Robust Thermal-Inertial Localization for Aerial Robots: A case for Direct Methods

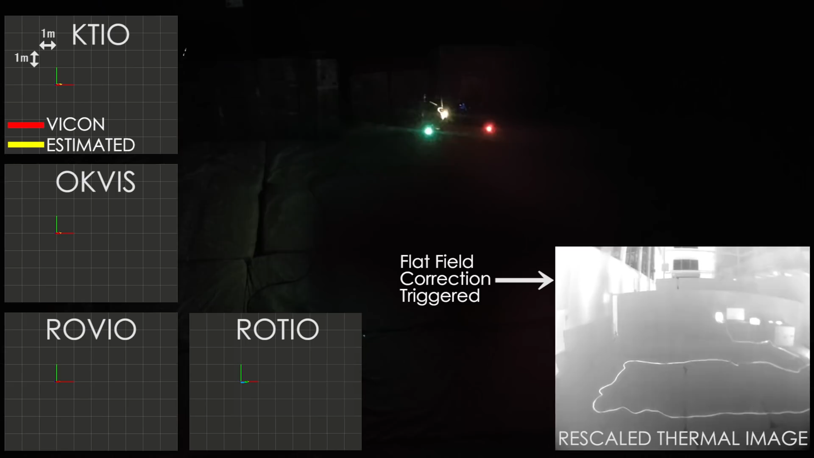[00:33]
using a modified filter-based estimator and a recently proposed keyframe-based direct technique specifically designed for thermal-inertial localization. In a data-driven manner, we present the ability of thermal-inertial localization to overcome cases of visual degradation such as darkness and the presence of obscurants,
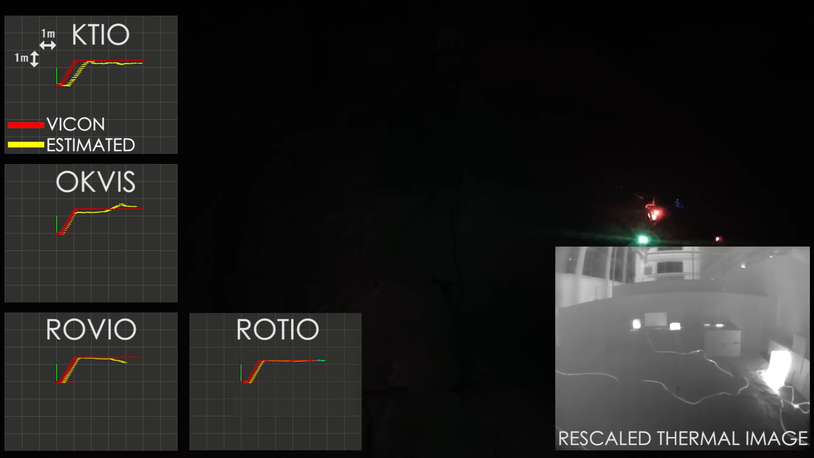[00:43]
and demonstrate that direct, full radiometric information-based thermal-inertial localization should be the prime selection, especially in hard environments with weak thermal gradients.